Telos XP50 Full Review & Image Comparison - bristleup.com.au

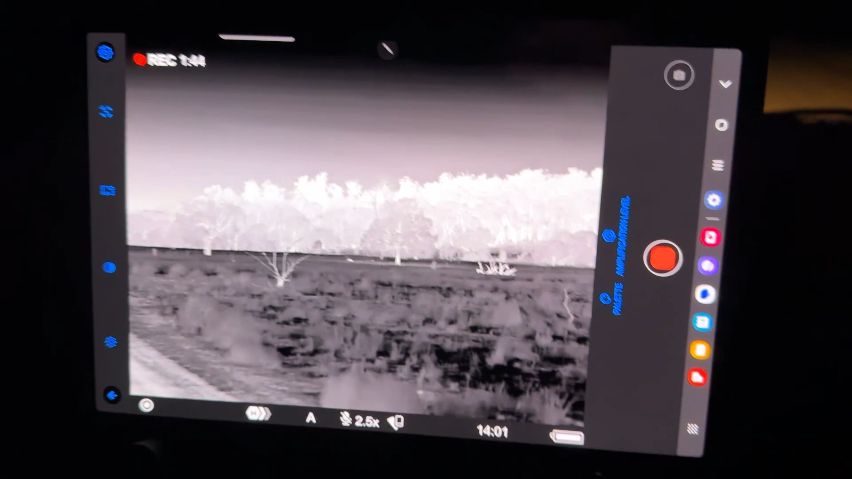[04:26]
So let's compare the image quality that we see through the thermal to what we see on the tablet.
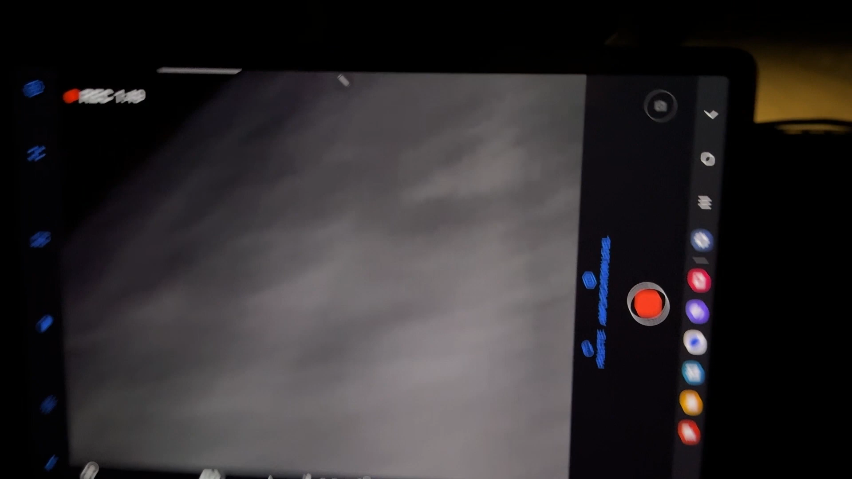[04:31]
So far, I've been quite impressed with it. So we've got a kangaroo out here now.
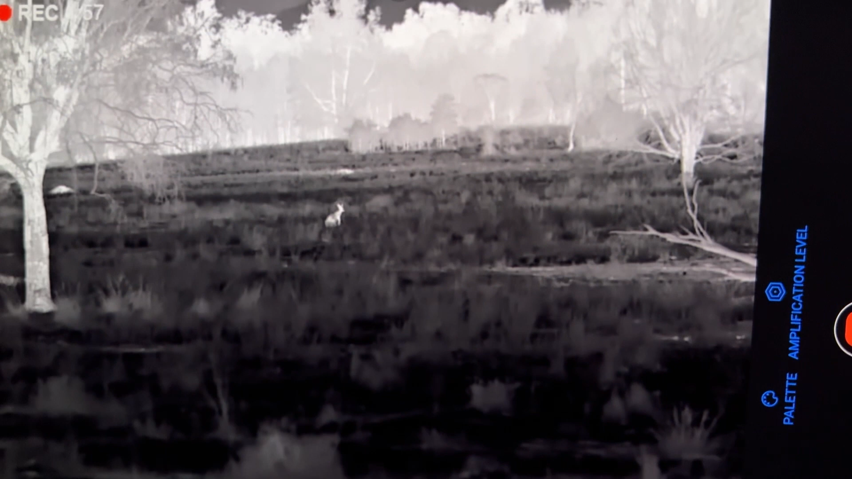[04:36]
That's probably about 200 meters, roughly 150 meters,
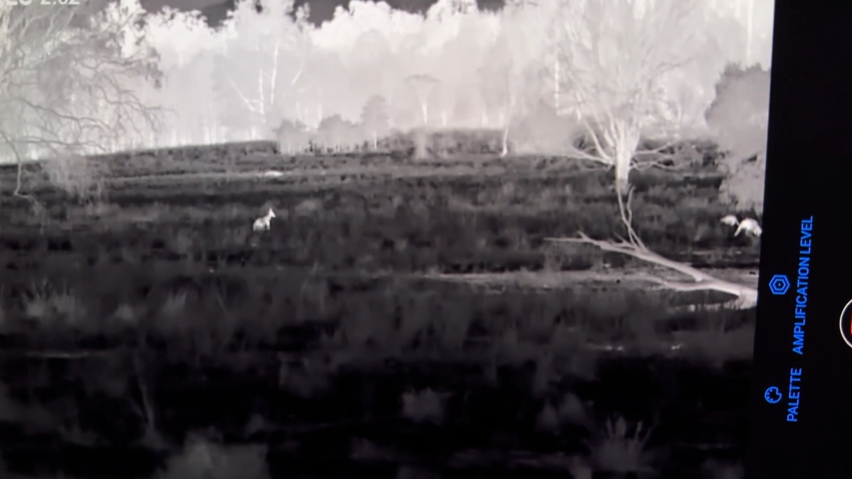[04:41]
and it looks quite good.
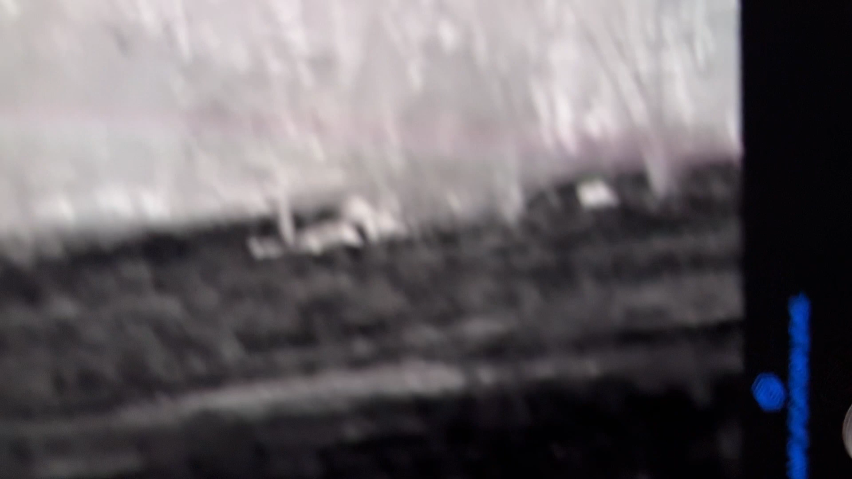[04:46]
As you can see, we don't have significant amounts of
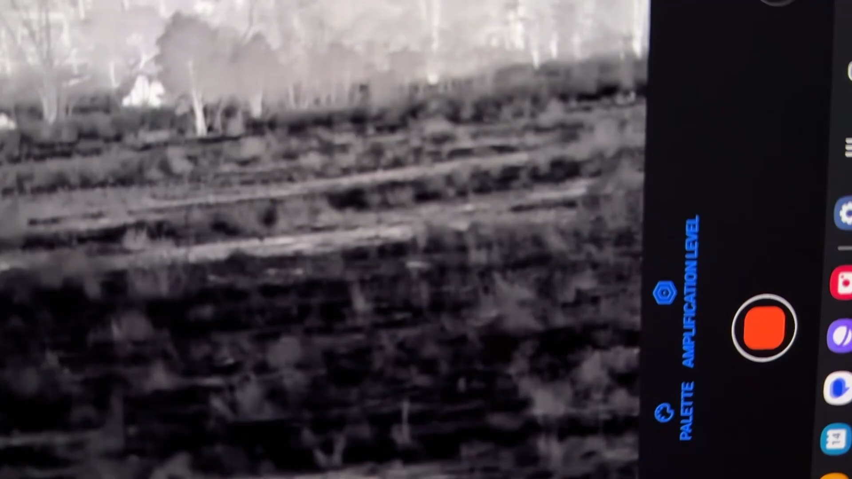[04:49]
pixelation or anything like we see
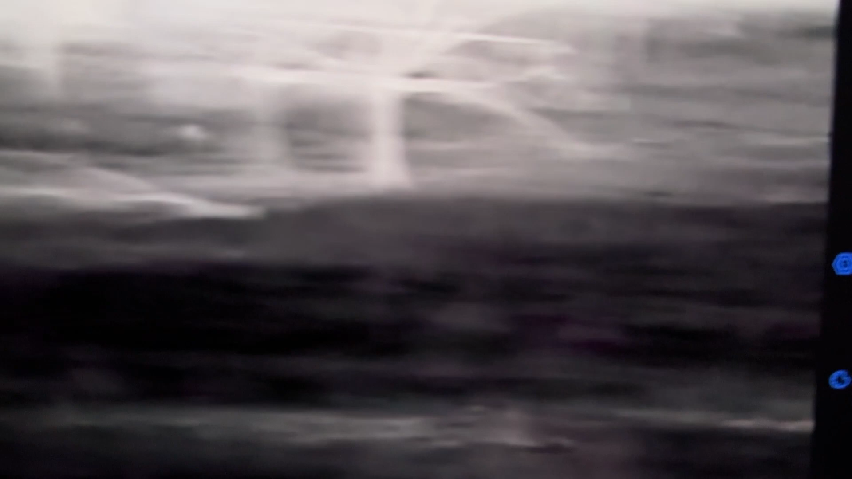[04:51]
on some of the other thermals on the market from time to time.
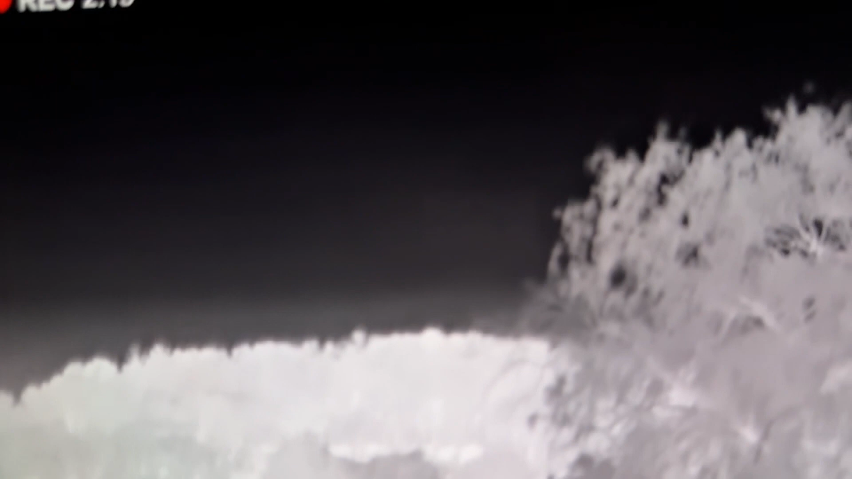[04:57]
A good indication of that is when you look at the sky.
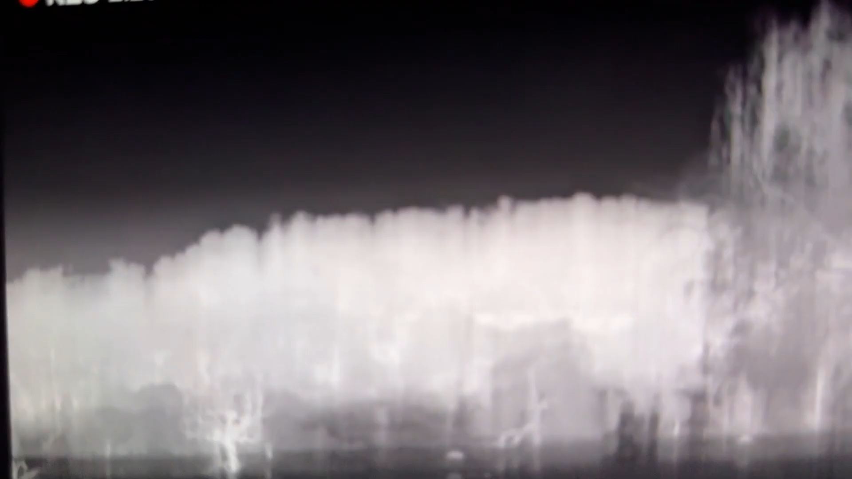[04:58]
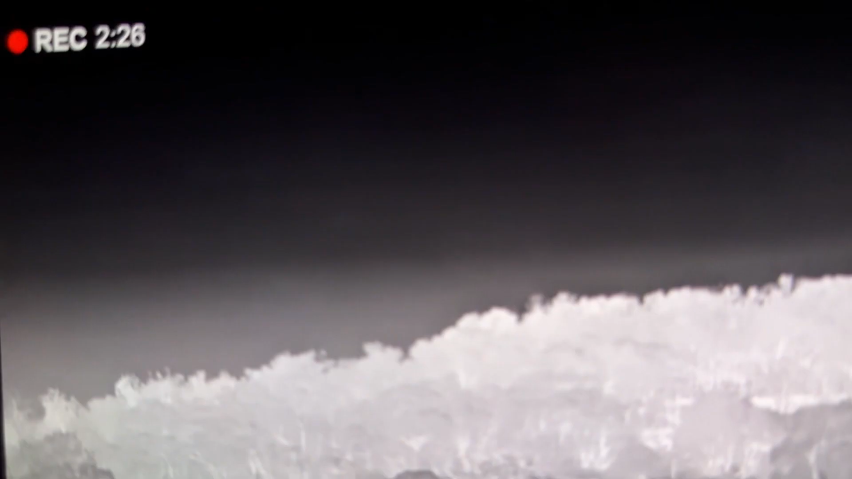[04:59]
It's pretty good. It's one of the better ones that I've seen.
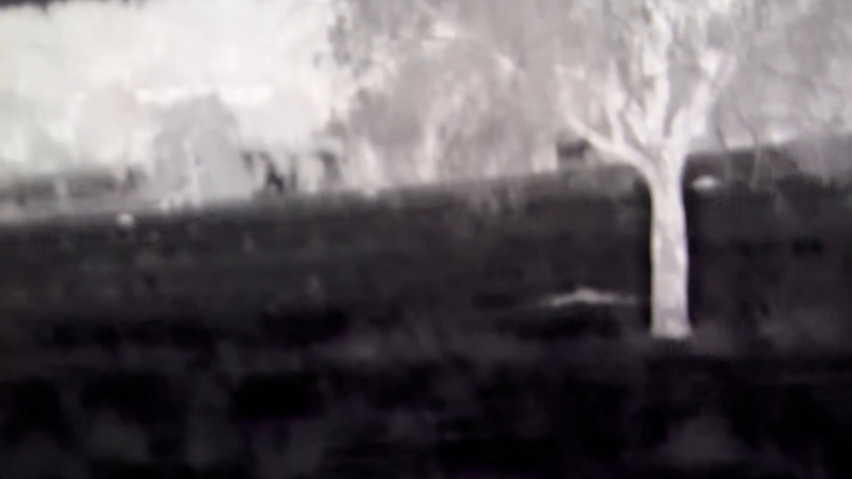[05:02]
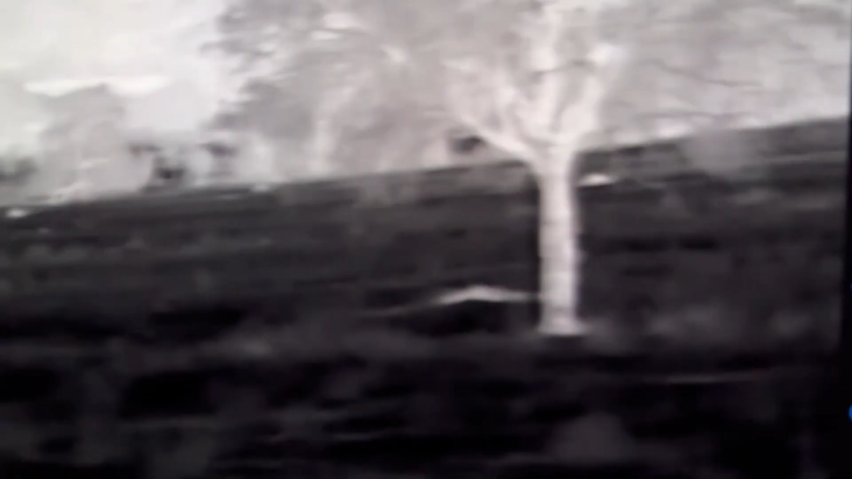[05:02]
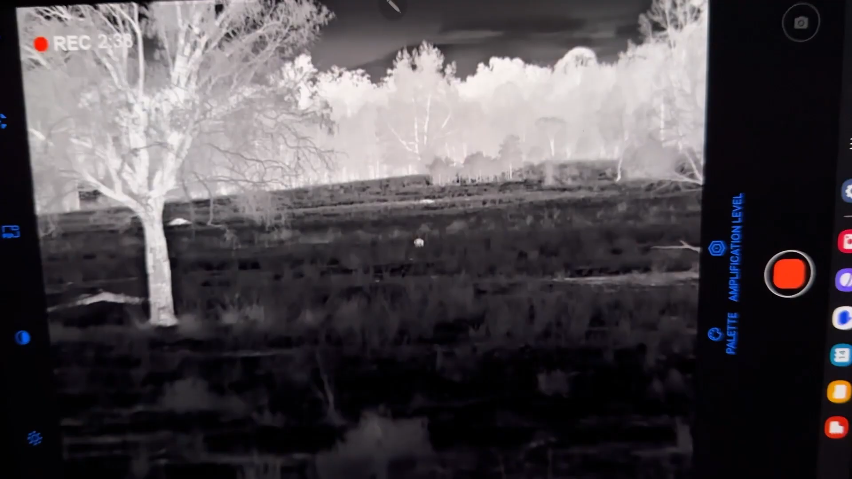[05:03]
So that's what I'm seeing. You can see all the detail in the tree there.
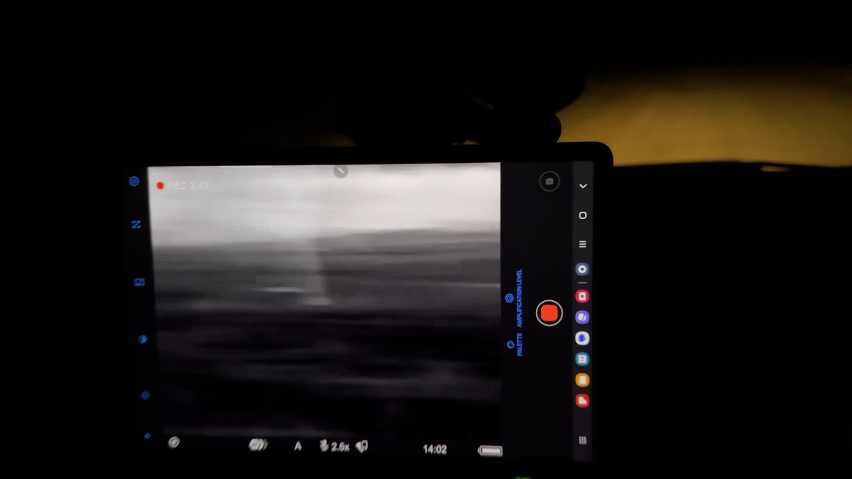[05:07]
But one thing I've noticed straight away is the smoothness. It's very, very smooth.
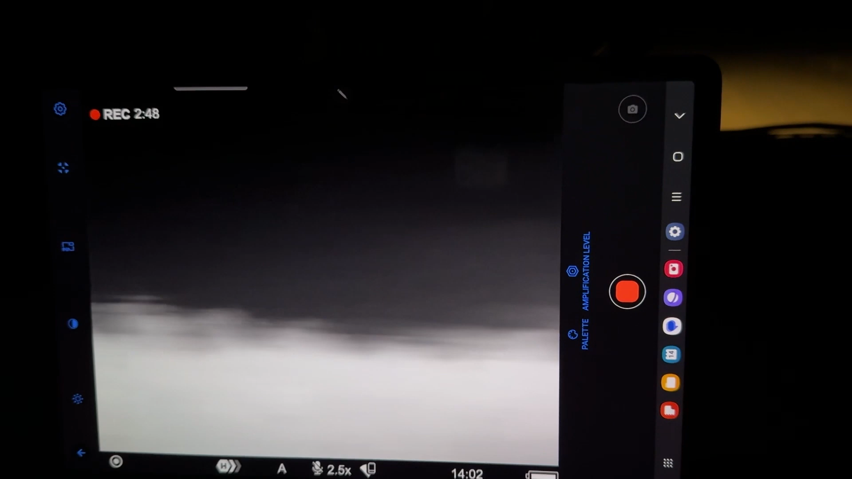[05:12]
The Wi-Fi is very, very smooth, even with the interference from the stereo,
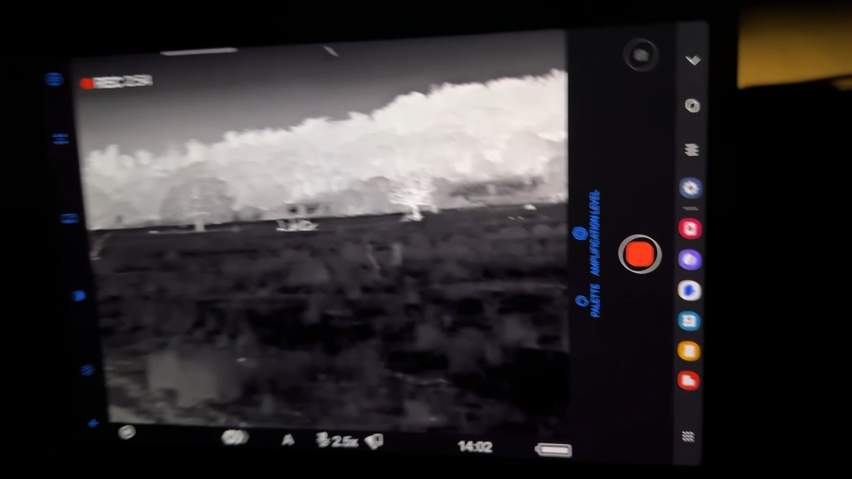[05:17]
which on other thermals, I get a lot of issues with, which is quite interesting.
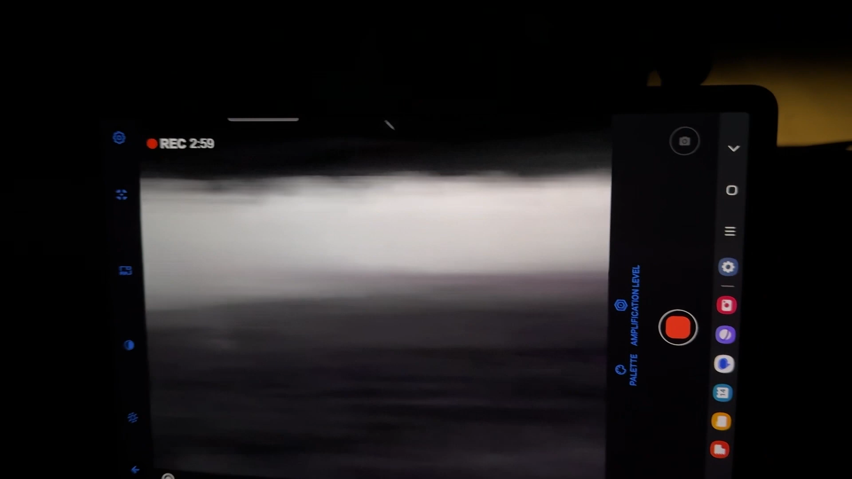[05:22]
I'm very surprised by that.
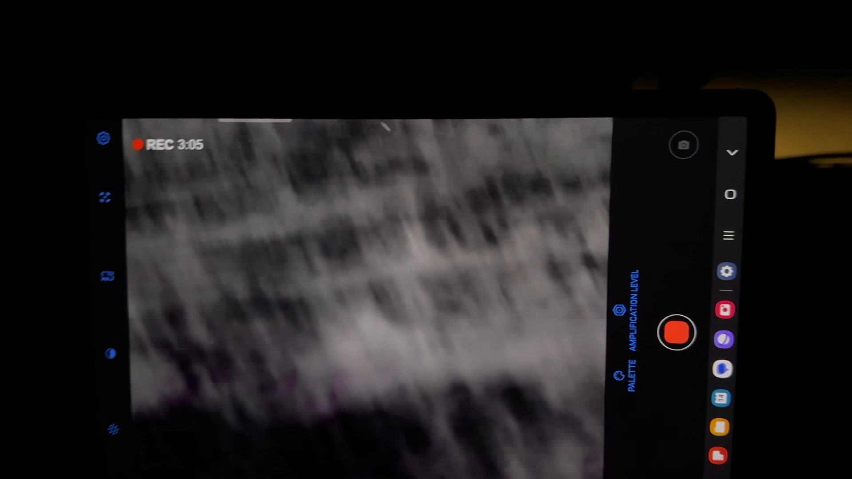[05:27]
It very rarely ever glitches. So that's a really good sign.
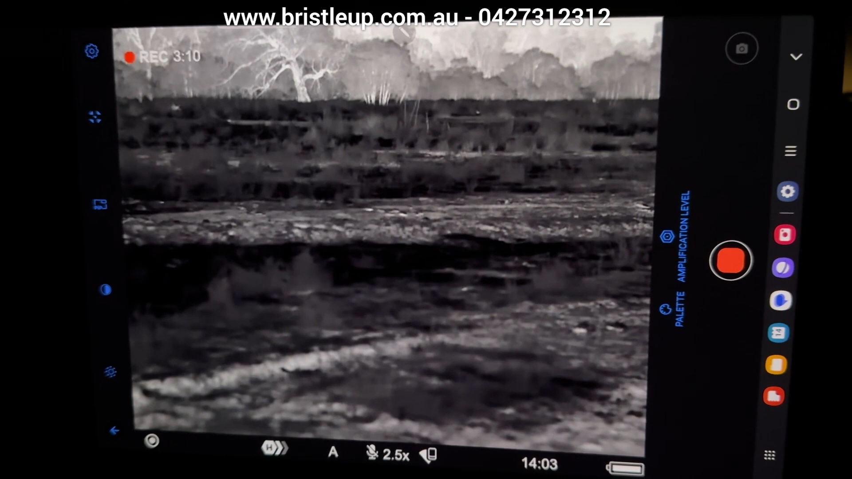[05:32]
We've got good image quality coming through the tablet. Now, this is a Samsung tablet, okay?
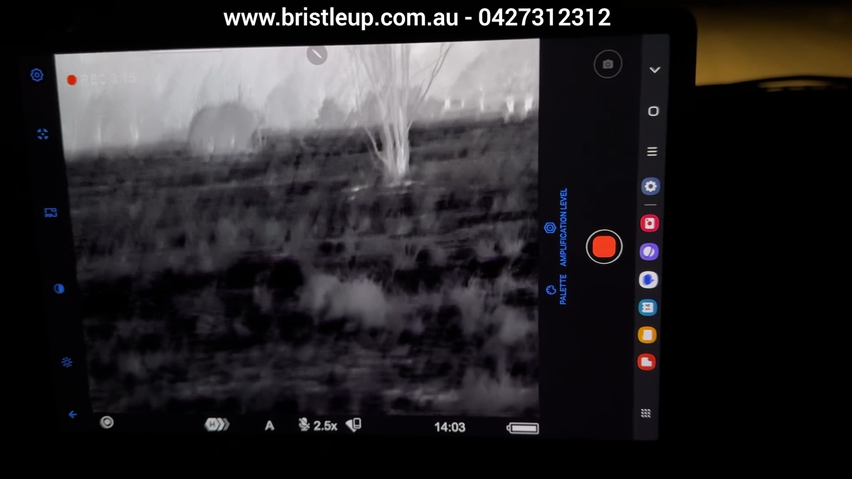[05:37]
Unfortunately, at the time of filming this on Apple devices, you can't go full screen.
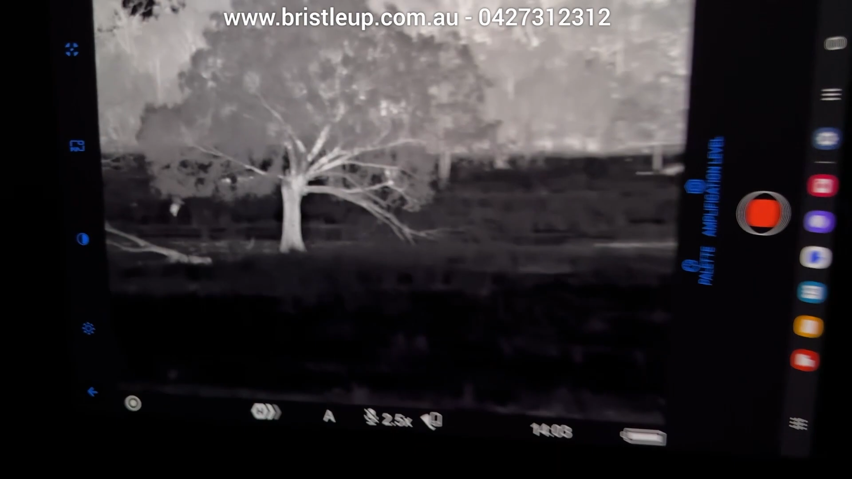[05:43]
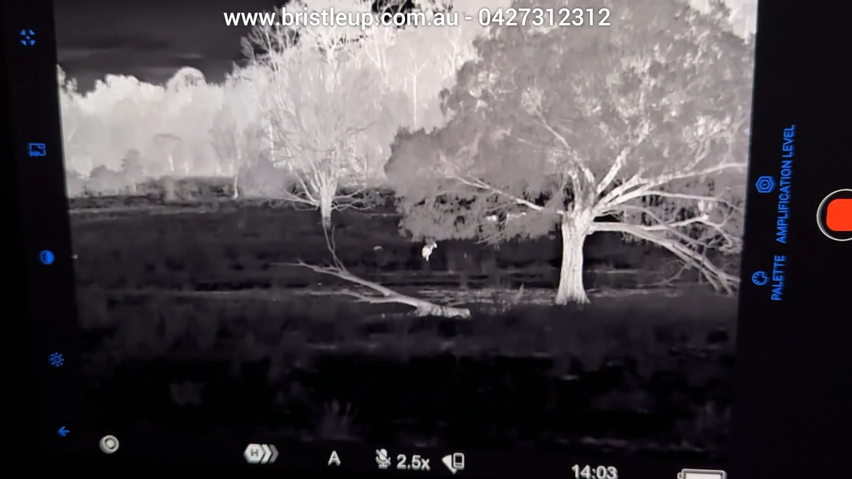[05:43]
So see how this is full screen on the Samsung?
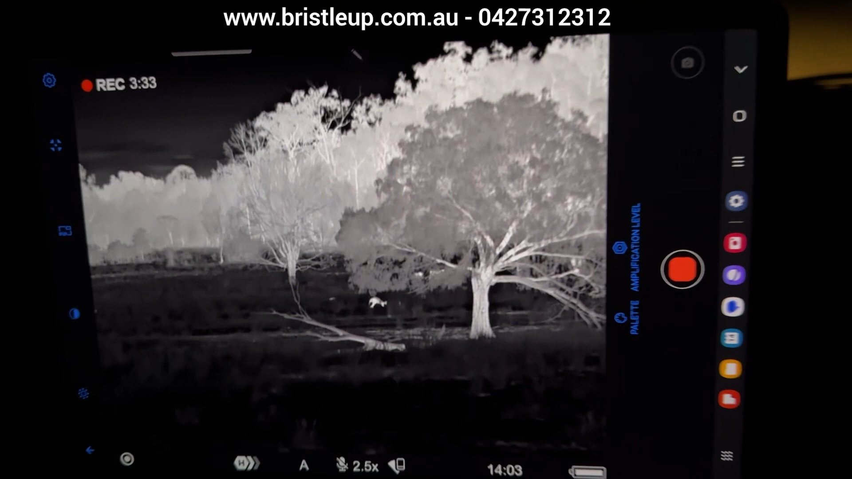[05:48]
On Apple iPads, at the time of filming, you can't go full screen.
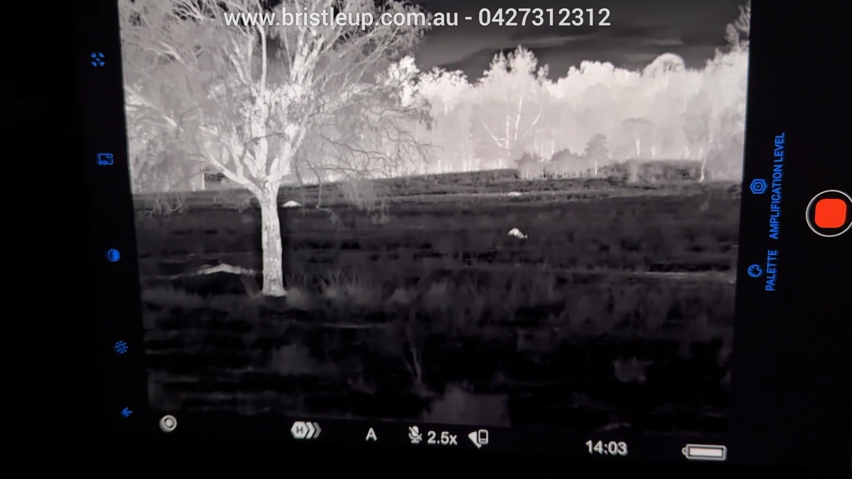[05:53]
So as you can see, we've got kangaroos out in the paddock here, and it actually looks really nice.